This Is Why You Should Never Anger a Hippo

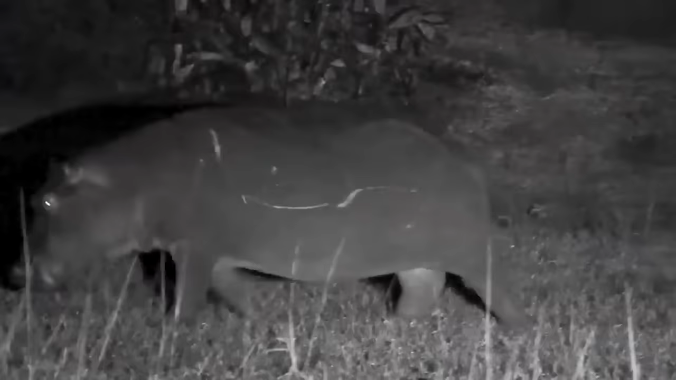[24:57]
Hippos are animals that are mostly active at night and, at that time, they can eat for about four to five hours. They have sensitive skin that reacts to the sun, so they prefer to stay in the water to keep cool during the day.